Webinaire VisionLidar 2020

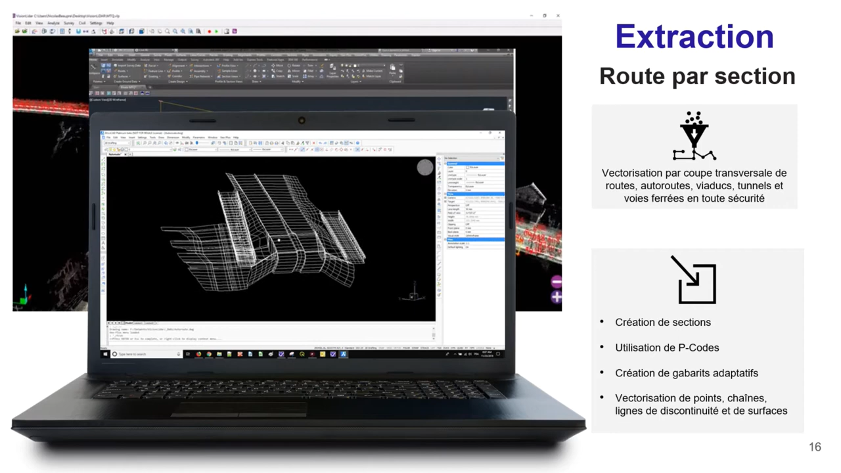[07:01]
on a fait reproduire cette gabarit tout le long de l'alignement pour extraire d'un seul coup toute la géométrie du nuage de points. Vous pouvez aussi identifier les différents éléments extraits grâce au P-code qui vont attribuer un code à l'élément extrait afin de pouvoir l'identifier. Et le tout peut être ensuite exporté vers votre logiciel de CAO afin de continuer la production de votre livrable et de vos dessins techniques.
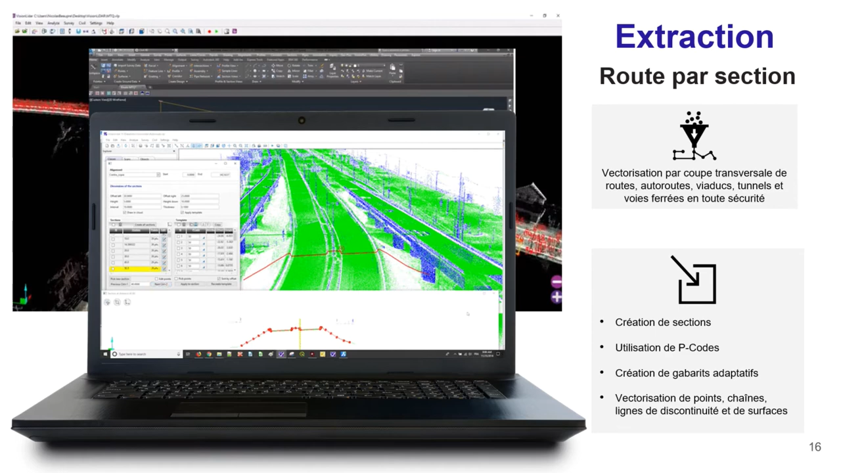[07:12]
Vision LiDAR comprend également un module BIM qui suit la structure hiérarchique d'un IFC pour la modélisation de votre bâtiment.
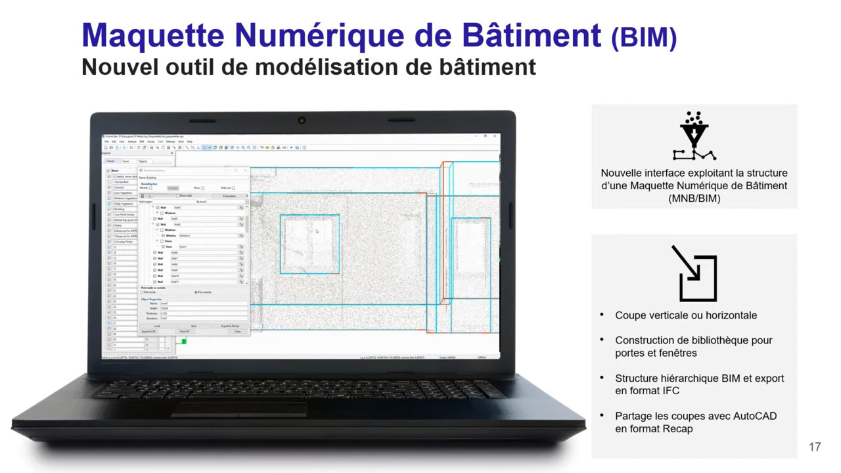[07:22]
Vous pouvez créer des sections verticales et horizontales afin de pouvoir avoir un meilleur visuel des différents étages ou structures de votre bâtiment.
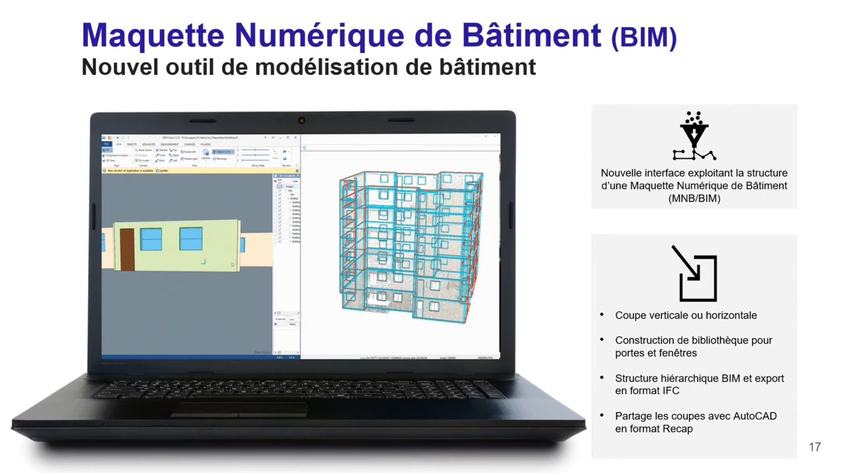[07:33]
Et vous pouvez aussi créer des bibliothèques d'objets pour les portes, fenêtres et ouvertures qui pourront être réutilisées dans différents projets ou aussi pour vous permettre,
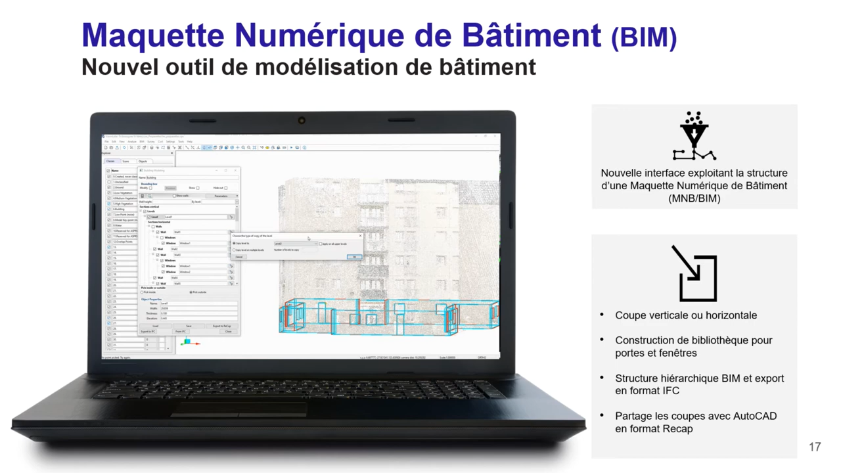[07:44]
lorsque vous faites la modélisation d'un bâtiment, de pouvoir vous servir de ce modèle-là pour l'imposer automatiquement au lieu de devoir le recréer à chaque fois. Et vu que nous suivons la structure hiérarchique d'un IFC,
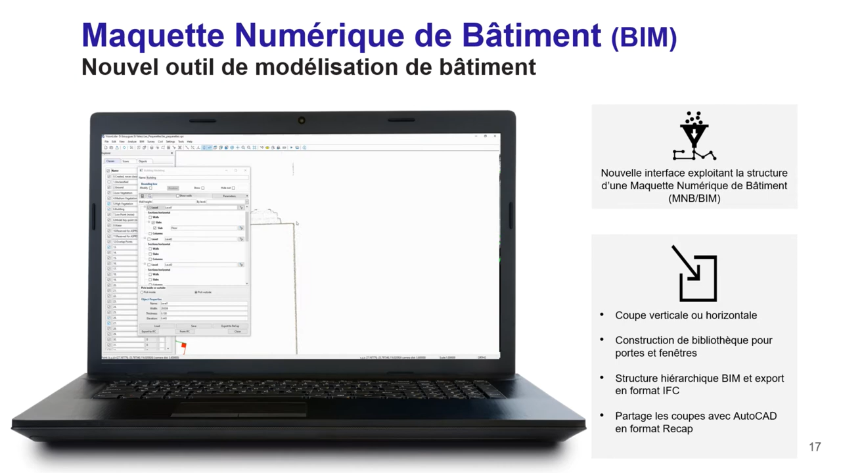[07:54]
nous sommes compatibles avec d'autres logiciels tels que Revit afin de compléter la production de votre BIM. Ensuite, nous avons la détection d'objets.
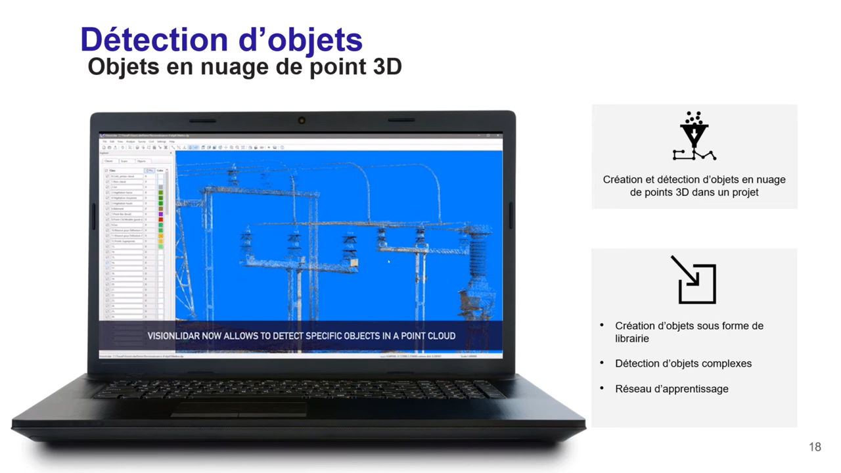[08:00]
Vision LiDAR a la possibilité de retrouver un objet donné dans le nuage de points. Ces objets-là peuvent être déterminés directement à partir du nuage de points et enregistrés dans une bibliothèque pour être réutilisés dans d'autres projets. Le logiciel détectera pour vous les objets similaires dans le nuage de points afin de vous permettre de faire une extraction par lot des mêmes objets.
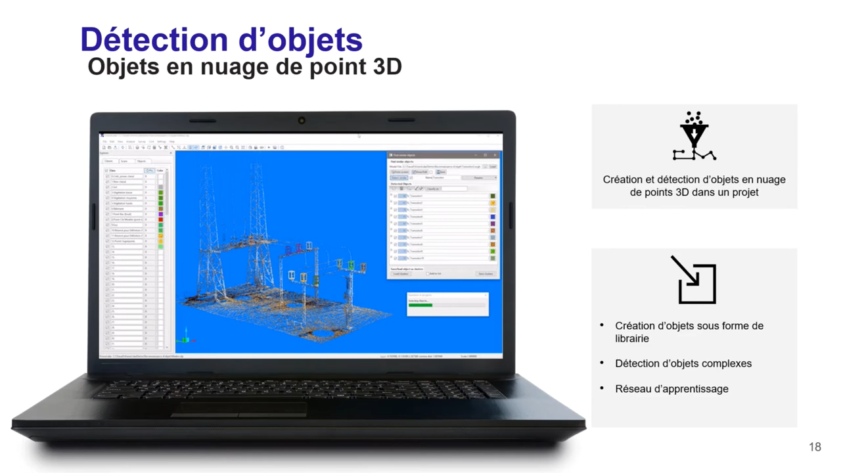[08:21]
Le tout est basé sur un réseau d'apprentissage d'intelligence artificielle.
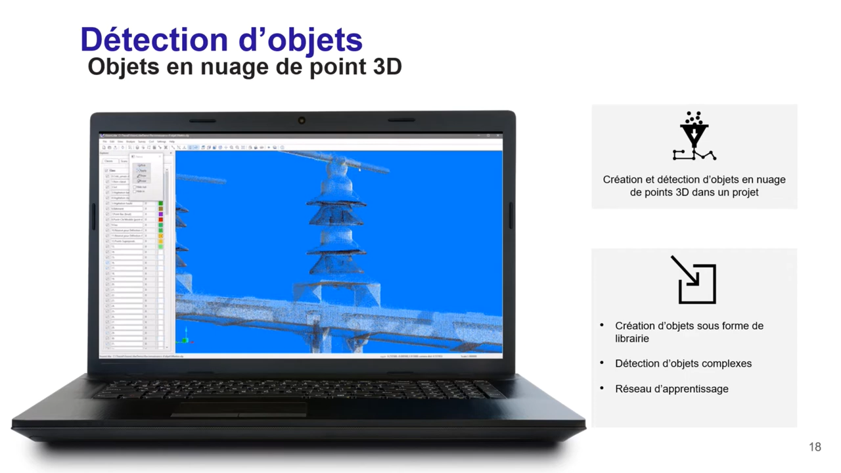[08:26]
Maintenant, la partie partage de Vision LiDAR. Toutes les caractéristiques extraites dans Vision LiDAR peuvent être partagées avec votre logiciel de CAO.
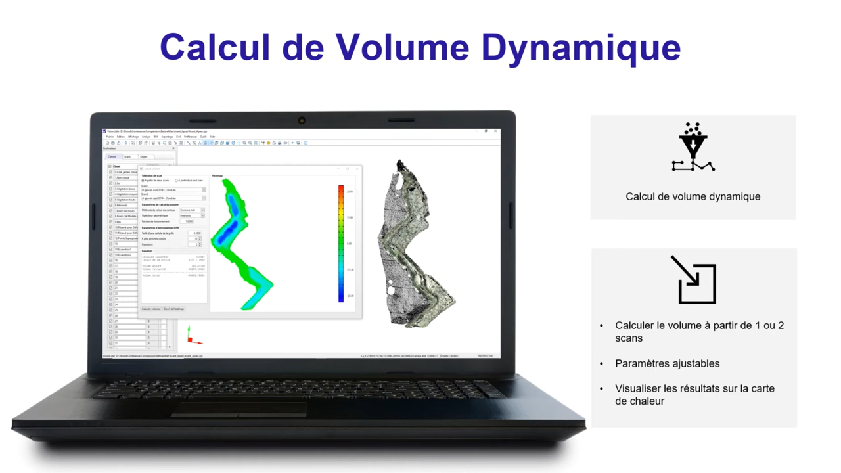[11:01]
le résultat s'affichera à l'écran avec une carte thermique qui pourra vous montrer la localisation de ces changements. Vous avez aussi la possibilité de produire un rapport dans lequel toutes les informations s'y retrouveront. Maintenant, avec Vision LiDAR, vous pouvez aussi extraire un nuage de points à partir de vos photos, qu'elles soient aériennes ou verticales. Ce qui vous permettra de créer un nuage de points coloré,
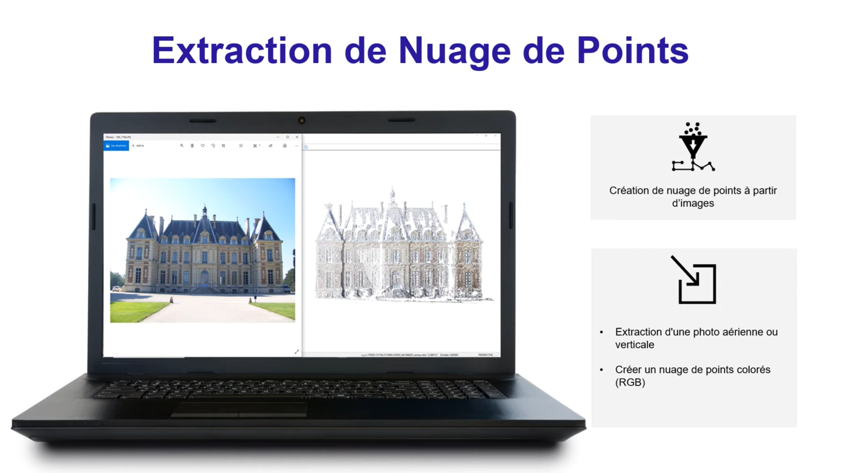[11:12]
à partir duquel vous pourrez faire vos extractions ou analyses et même classifications pour votre projet. Pour Vision LiDAR 2020, nous introduisons trois nouvelles extractions. La première est la détection de bordures qui détectera automatiquement pour vous
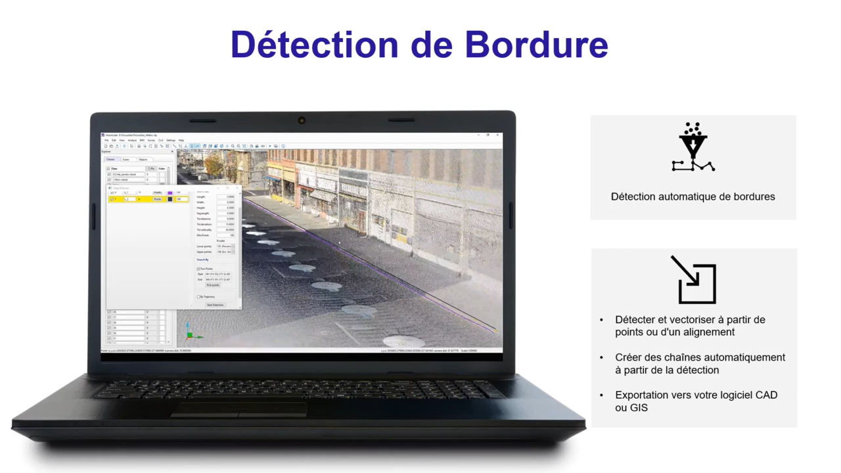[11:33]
les bordures et les bords automatiquement. Dans l'exemple qu'on voit à l'écran, nous pouvons détecter automatiquement le haut et le bas du trottoir auquel on peut attribuer un P-code, un code de caractéristiques afin de les identifier
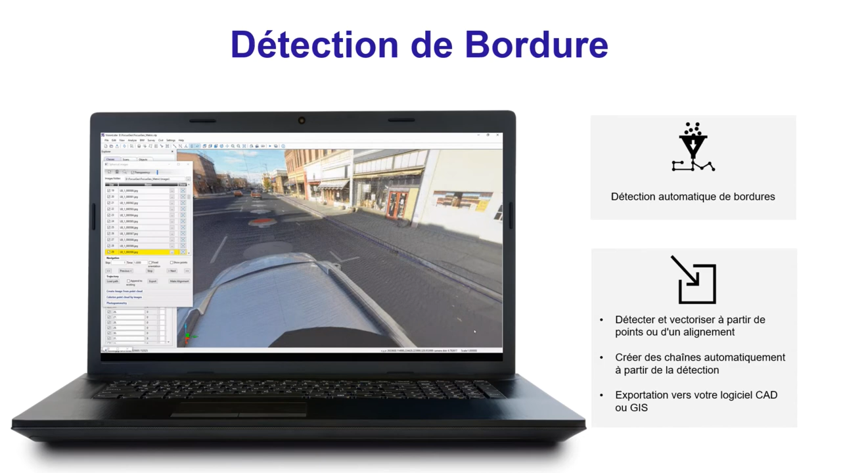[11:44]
instantanément pour le logiciel de CAO par après.
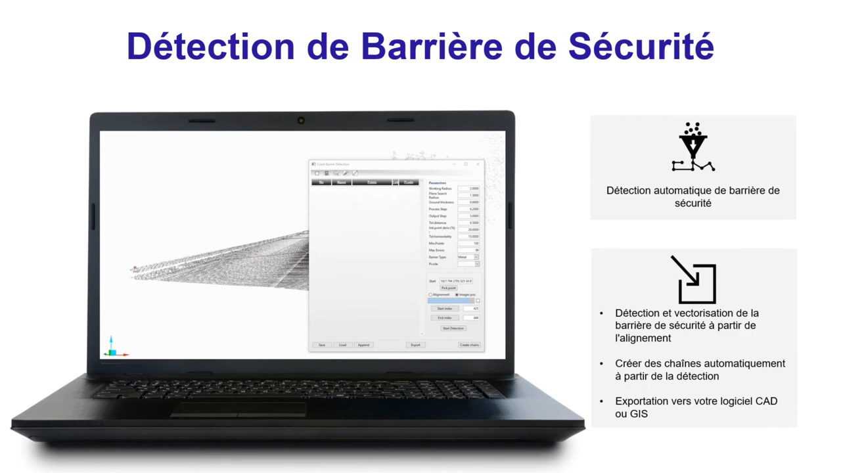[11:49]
Ensuite, nous avons la détection de barrières de sécuriser. Dans ce module, vous allez pouvoir extraire et vectoriser automatiquement votre barrière de sécurité et comme pour les bordures, ça vous permet de créer des chaînes automatiquement à partir de la détection.
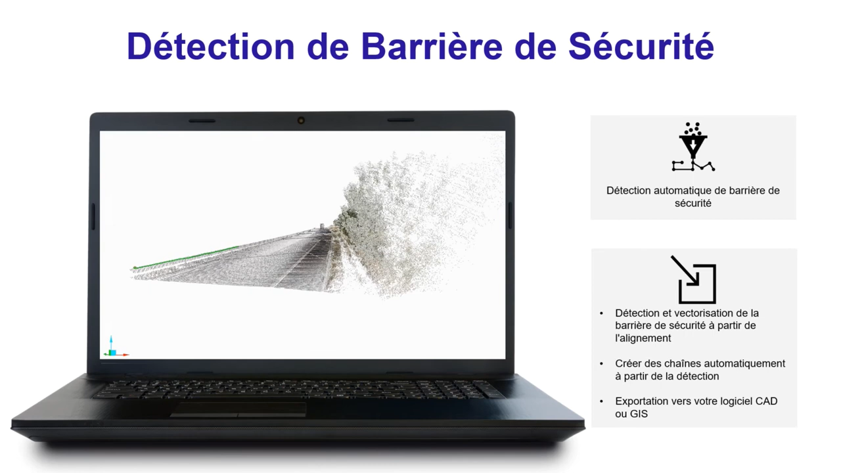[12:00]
Comme mentionné plus tôt, je vous ai parlé qu'on pouvait servir de l'intensité de vos scanners.